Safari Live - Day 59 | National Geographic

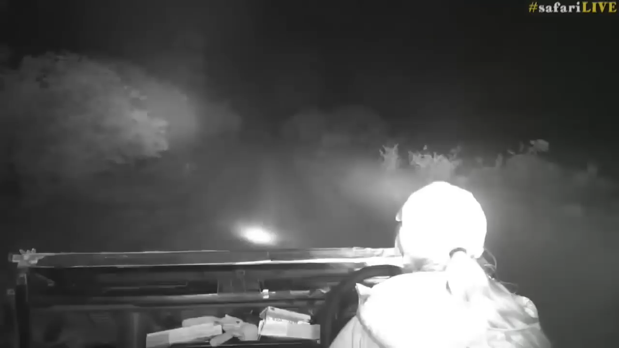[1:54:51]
Look at all the animals that I'm seeing! Hello, hippopotamus. Sorry, I didn't mean to shout. I shall leave my light off for the hippopotamus. He's deciding if he's... or she. Excuse me, madam.
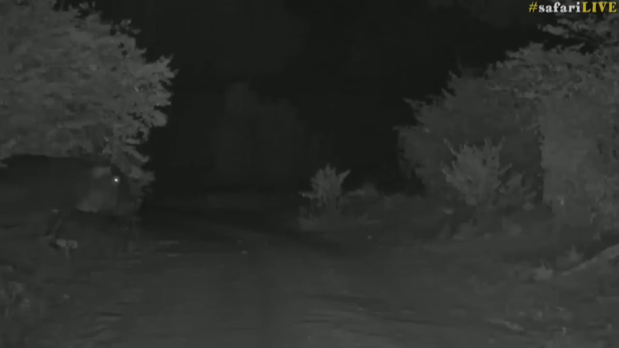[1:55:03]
You could be a madam. Deciding whether or not you're going to cross the road. Are you a chicken? I feel like there's a horrible joke waiting here. Come on, share them. Hashtag Safari Life.
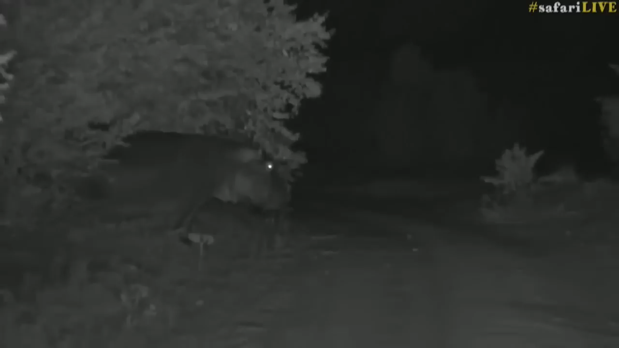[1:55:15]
What is the funniest thing you can think of about a hippo crossing the road? And go.
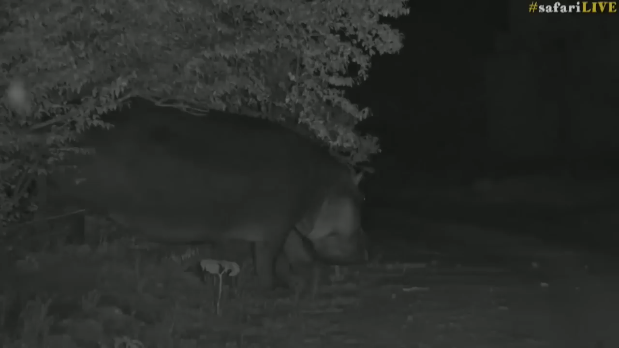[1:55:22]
And while we wait for this fella to cross the road, or girl, let's go across to Tristan. He's decided he's not missing out on the fun. He's back with the spots. I am back with Shadow. Well, I actually didn't really leave her, to be honest.
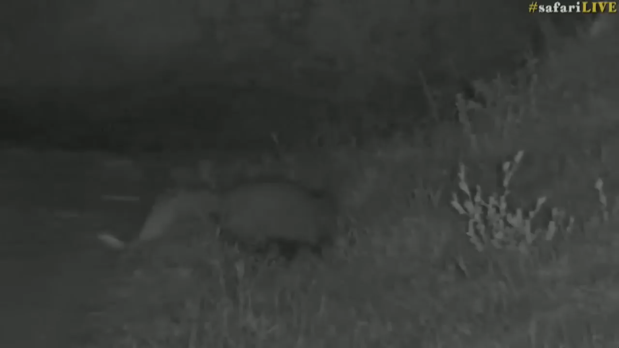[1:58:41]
This is a cool little white-tailed mongoose too, because it doesn't seem to be so shy. It's running about and doing its thing in clear view for us, which is quite nice. And very, very busy. I think it's looking, again, I keep saying they're looking for the LA. There's lots of little beetles, little chafers around too, so it could be going for that. But I mean, ideally, you want to find where all those LAs are being expelled from, don't you?
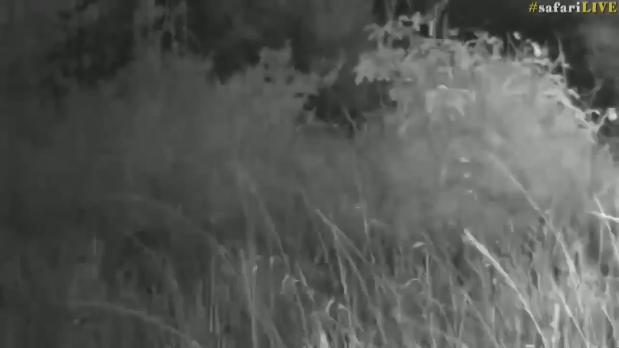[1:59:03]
Because that, oh, there we are. Because that is going to be a gold mine. There you go, marking. Scent marking, of course. Bye-bye. Off it's going again. This is really interesting to watch them. I've never actually seen them scent mark before. We're very much like a mongoose. I've seen small grey mongoose scent mark, but I have never seen the white-tailed mongoose. This is the first time they've ever sat still. Thank you. Let me go up a bit further forward. Let's see if we can get another view. We're having lots of luck with all the little creatures.